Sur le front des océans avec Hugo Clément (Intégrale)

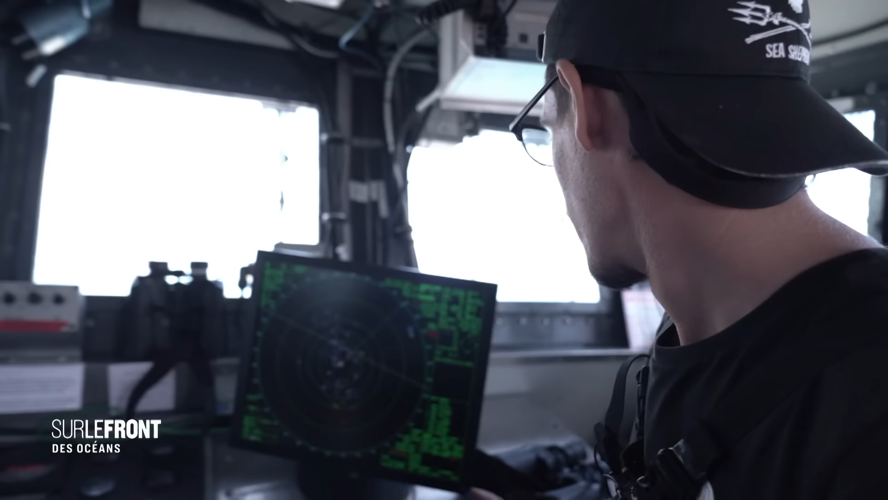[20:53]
Donc là, sur le radar, on voit ici les limites de la zone critique.
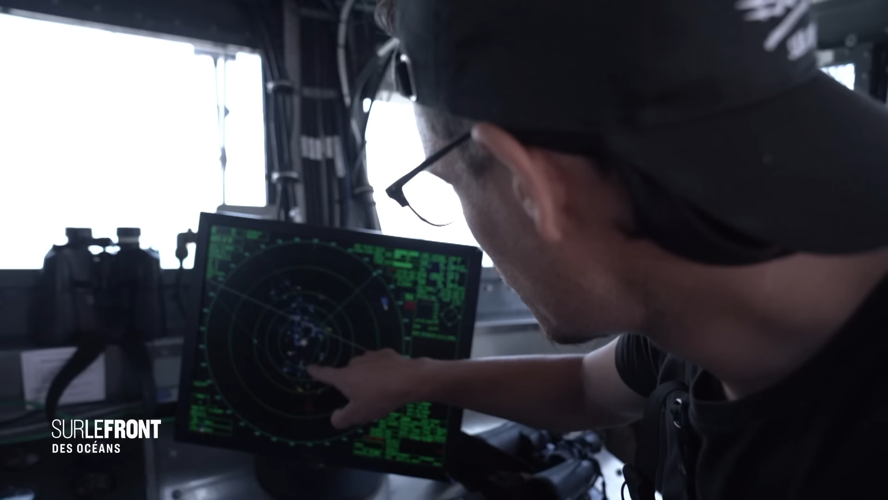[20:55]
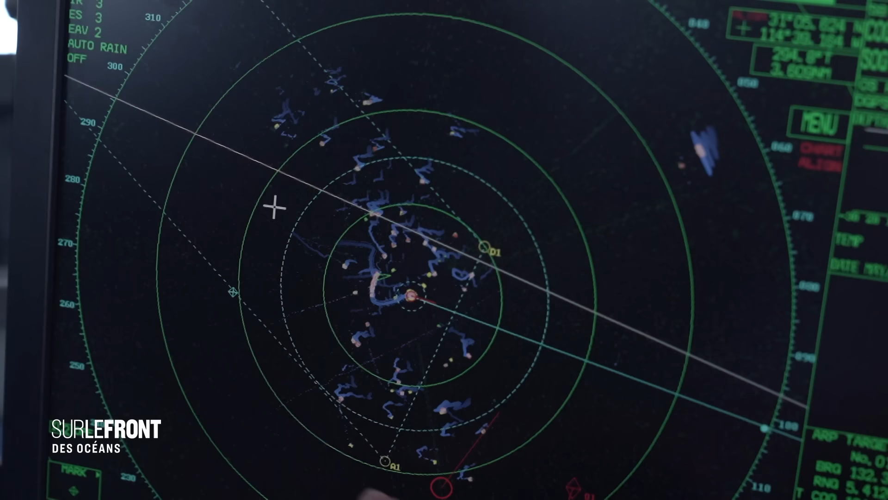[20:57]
Et tous ces points-là, ce sont des pangas, des bateaux de pêche.
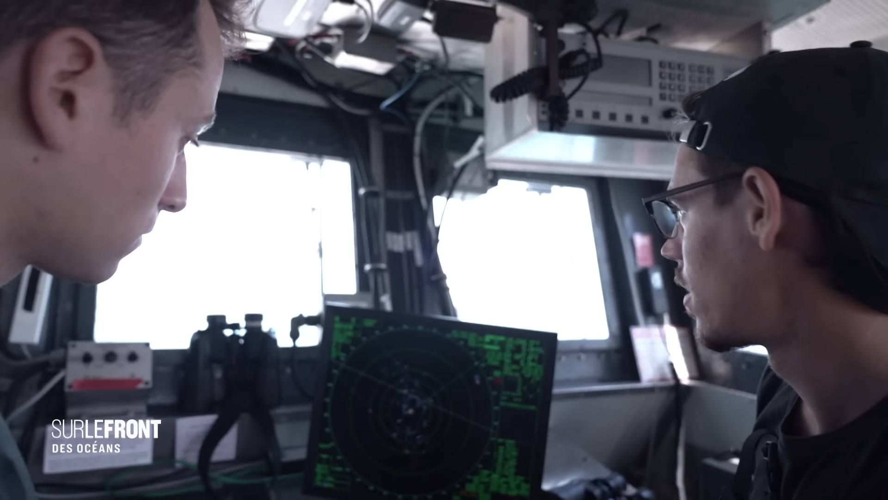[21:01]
Ça arrive souvent d'en voir autant concentrés ici? Non, c'est très rare.
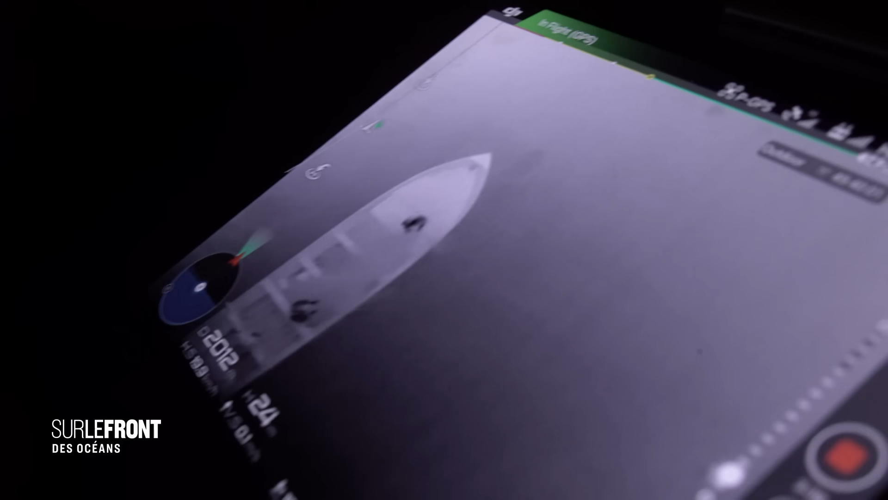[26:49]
Je vais descendre vers eux, même si ça les embête. Ah ouais, ils nous ont repérés.
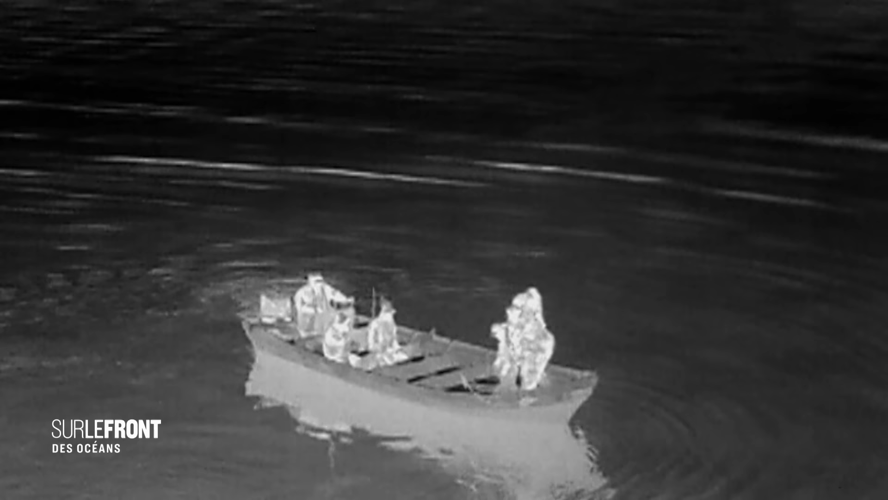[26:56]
Wow, ils nous jettent des trucs dessus. Ils sont en train de nous envoyer des objets ou des poissons sur le drone.
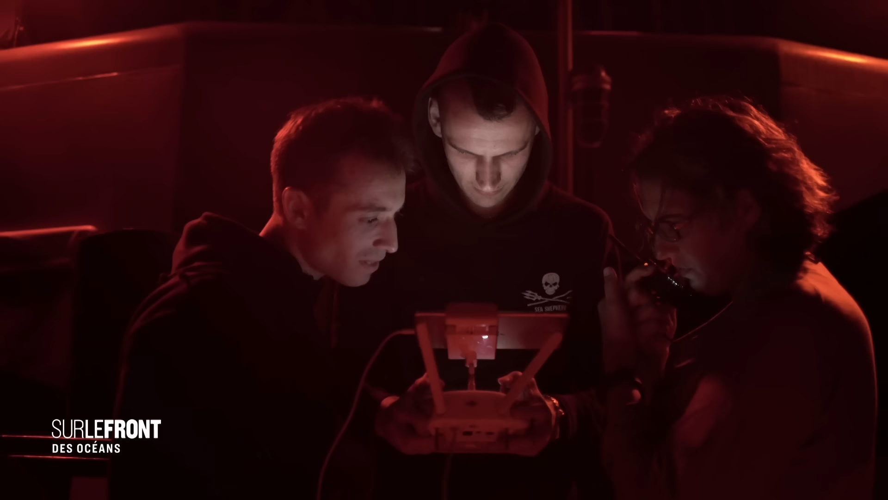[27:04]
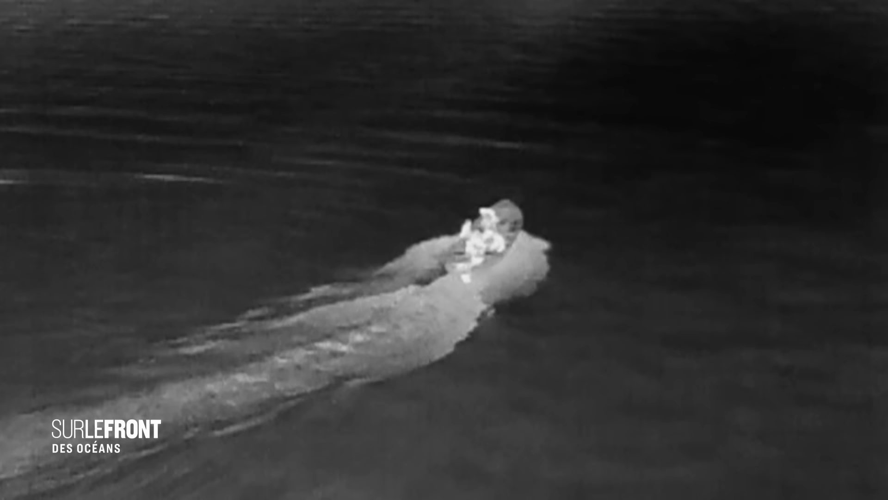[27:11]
Là, c'est très tendu parce que les pêcheurs sont pas du tout contents de nous voir ici. Ils veulent pas qu'on vienne les embêter pendant qu'ils pêchent illégalement la nuit.